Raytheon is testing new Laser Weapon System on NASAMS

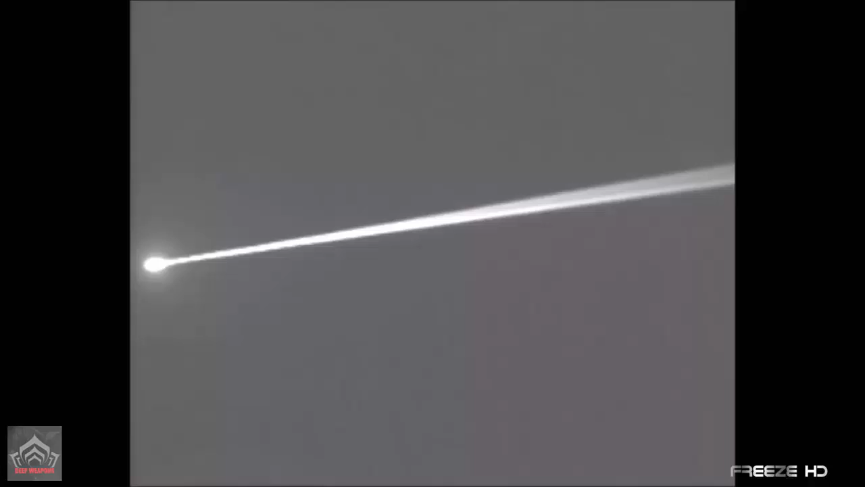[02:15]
The existing NASEMS sensors and the transfer of data received from the command control center, where the data from these sensors are processed,